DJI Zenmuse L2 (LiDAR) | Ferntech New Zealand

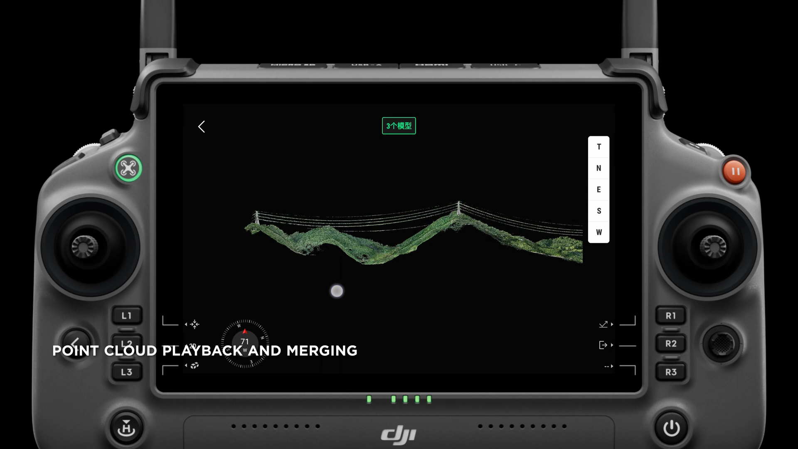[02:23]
With point cloud playback and merging functions, operators can quickly preview results on the remote controller, making fieldwork worry-free and significantly more effective.
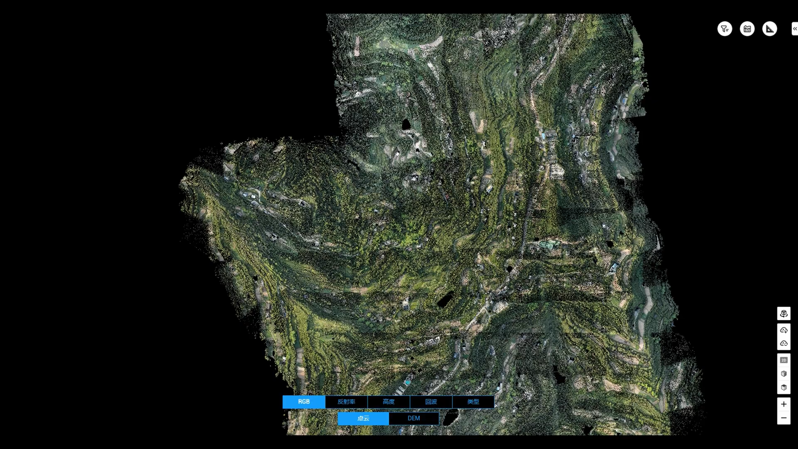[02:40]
DJI Terra can also now generate DEM results directly,